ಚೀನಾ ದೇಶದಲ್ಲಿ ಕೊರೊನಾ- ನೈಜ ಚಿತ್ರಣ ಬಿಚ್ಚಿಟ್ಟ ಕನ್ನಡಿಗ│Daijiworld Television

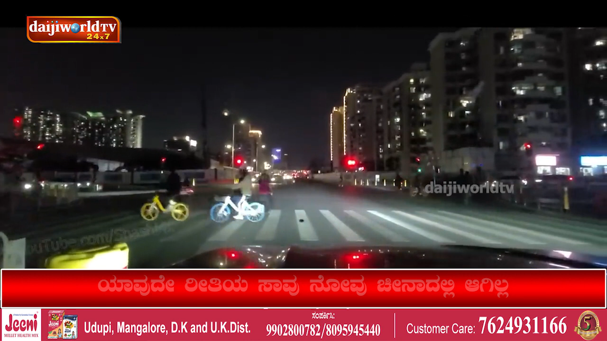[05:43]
ಬಟ್ ಅದೇ ನೀವು ರೋಡ್ದಲ್ಲಿ ಮೇಲೆ ನೋಡಬಹುದು ಜನನೇ ಇಲ್ಲ. ಯಾಕಂದ್ರೆ ಆಲ್ಮೋಸ್ಟ್ 60% ಪಾಪ್ಯುಲೇಷನ್ ಜನರಿಗೆ ಕೋವಿಡ್ ಇಟ್ಟುಕೊಂಡಿದೆ.